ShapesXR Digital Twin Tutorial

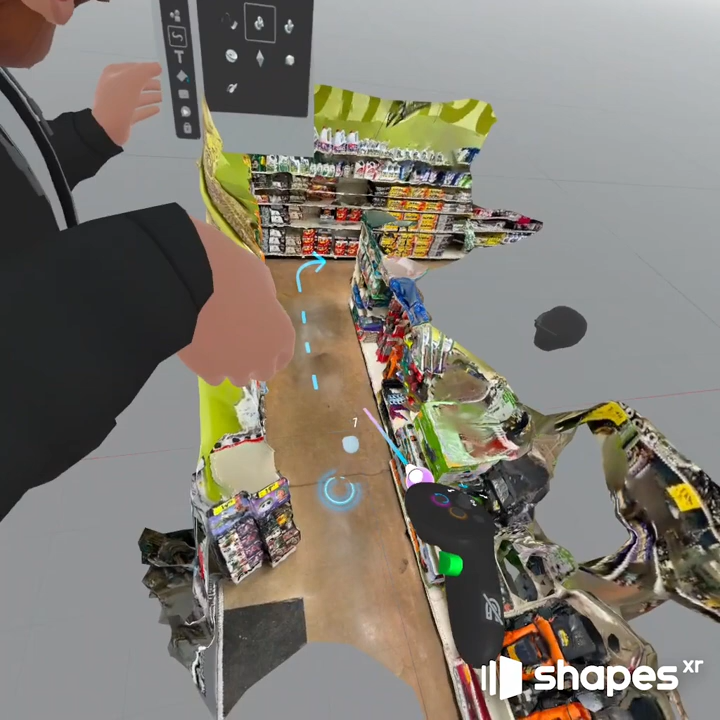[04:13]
stick and you teleport back down to this little guy
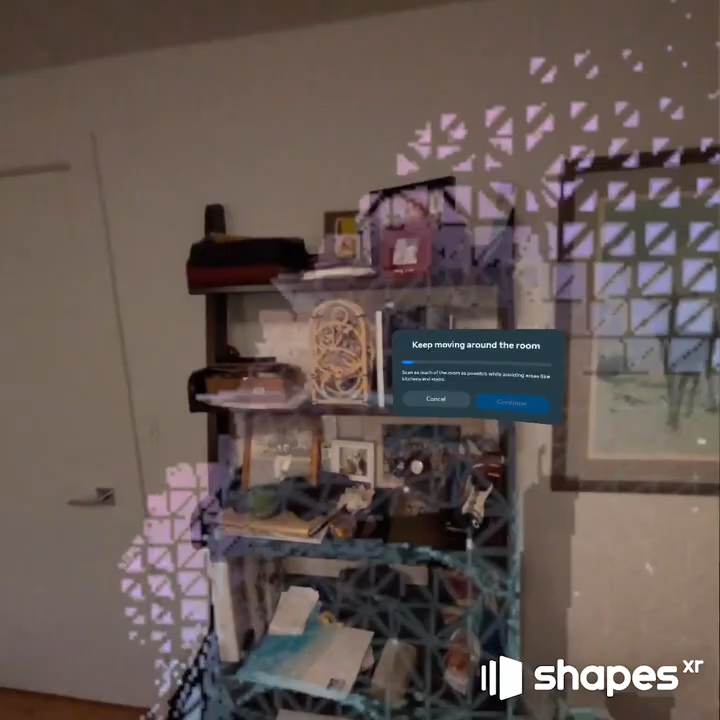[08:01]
you get this awesome scanning experience and for some reason sometimes it goes into this weird low res mode but it still works so don't worry about that
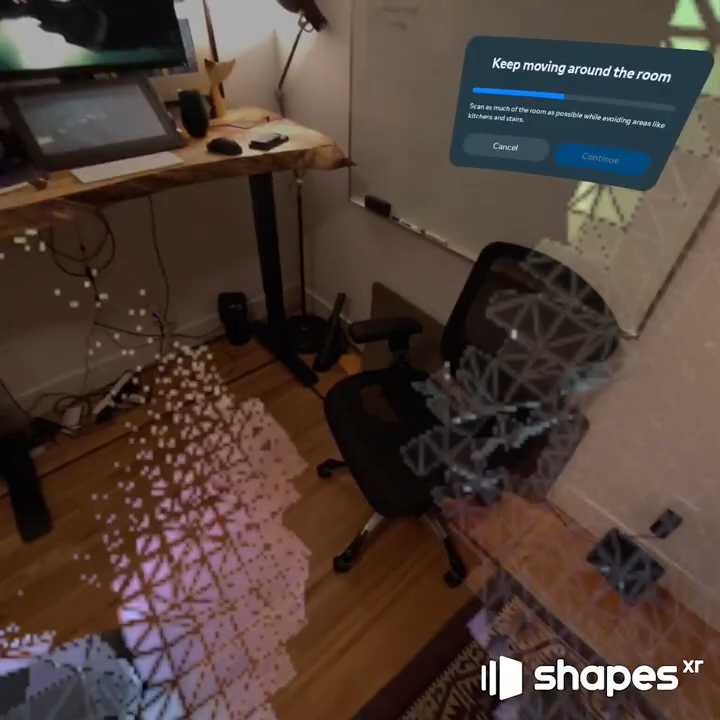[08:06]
um in the future we're gonna try to use this mesh and
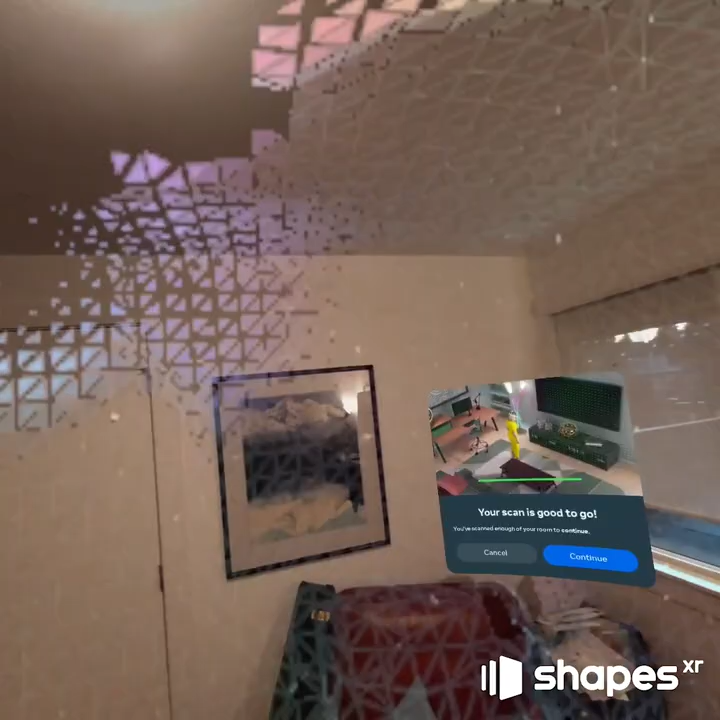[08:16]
this process but right now this is the best way to get the highest resolution mesh
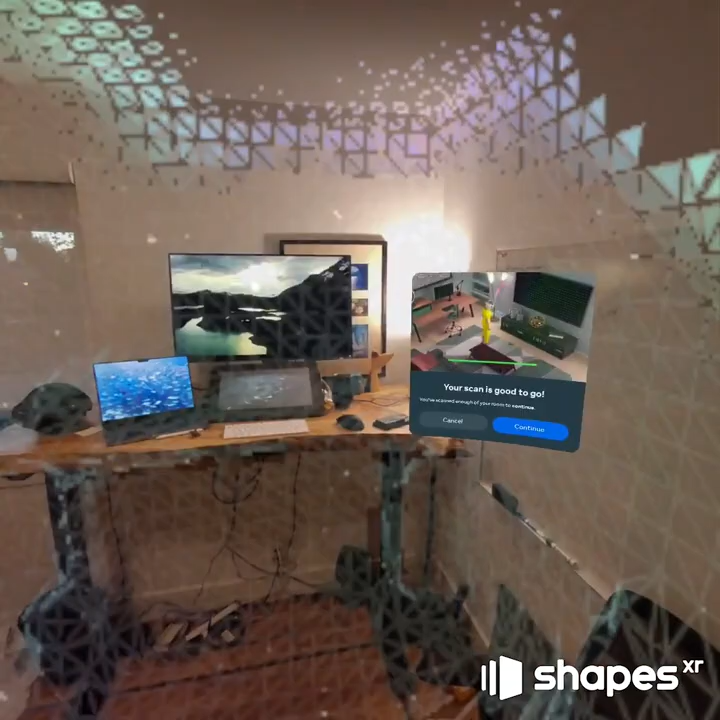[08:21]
into shapes is to use polycam um but
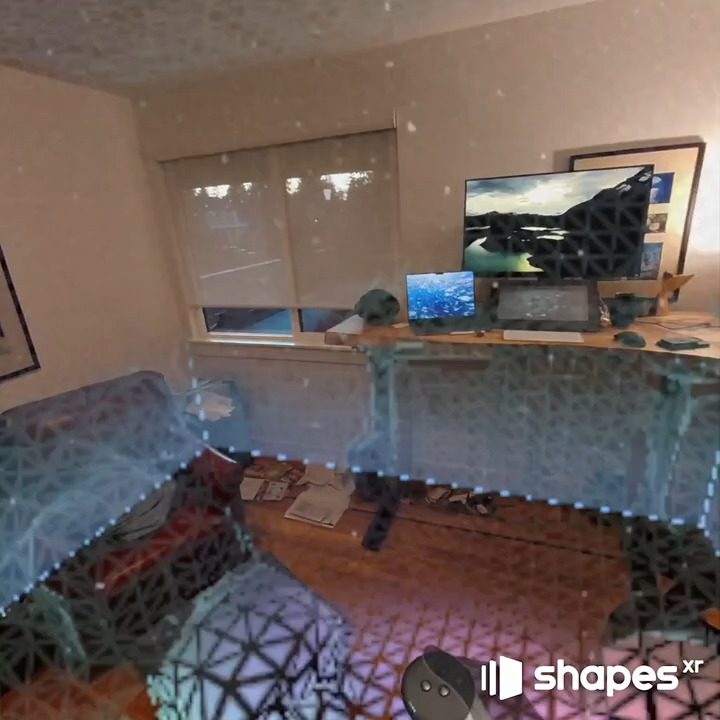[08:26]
in the near future we won't have to do this okay so that looks good
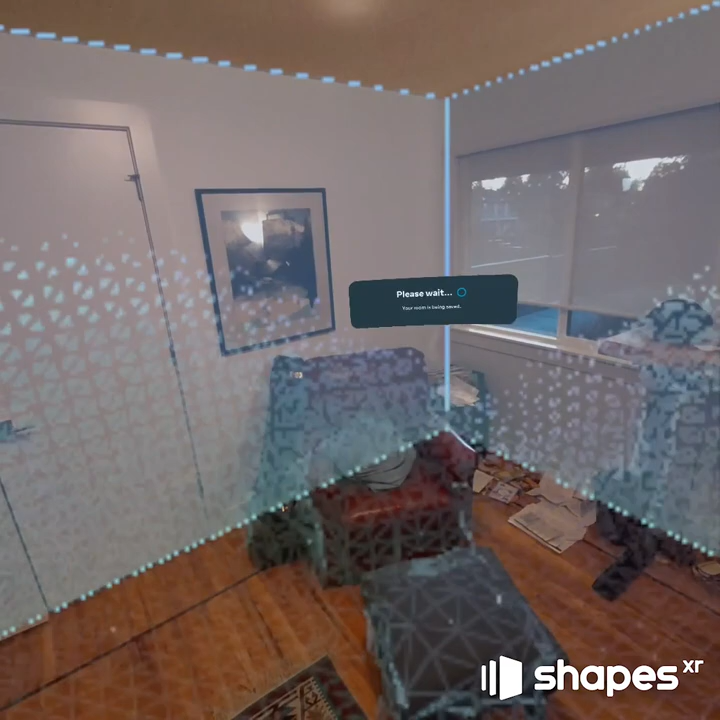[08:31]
room visible save to complete so it'll